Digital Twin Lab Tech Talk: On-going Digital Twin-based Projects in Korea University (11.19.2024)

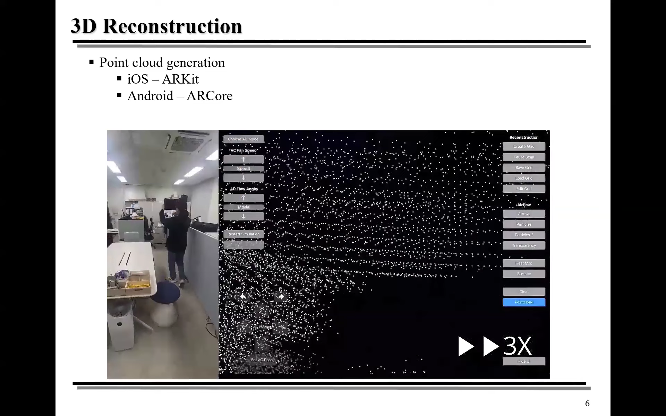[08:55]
So it just takes a bunch to scan this side room.
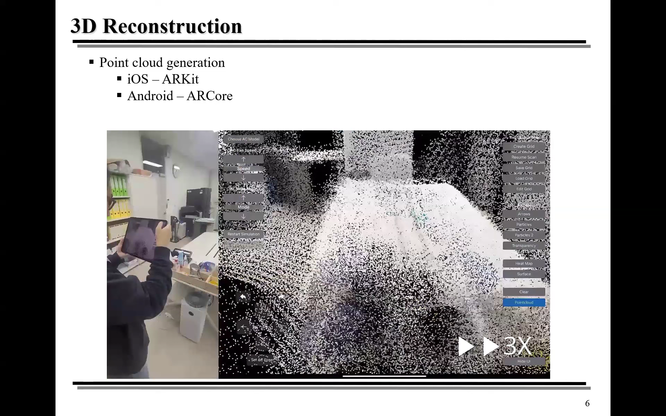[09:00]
Then we have a number of points, which is called point cloud. And such points are converted into 3D occupancy grid,
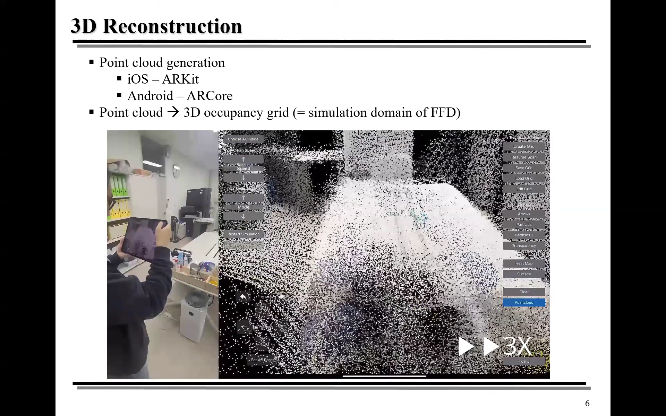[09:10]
which is shown here. So it is composed of many cubical cells. And if each cell contains a sufficient number of points, it's taken as occupied. Otherwise, it's empty.
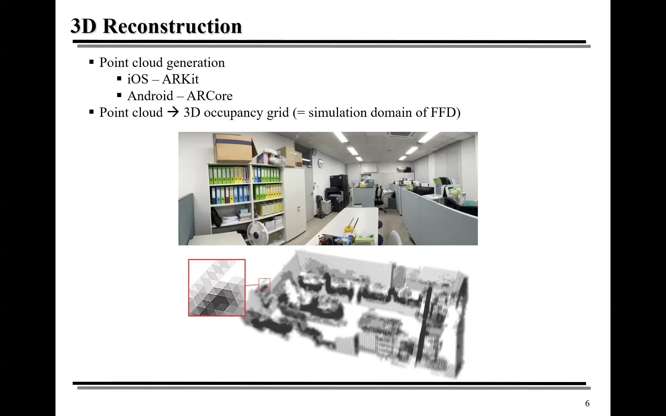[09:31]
And the flow simulation is made with such empty cells. So we are ready to install virtual air conditioner.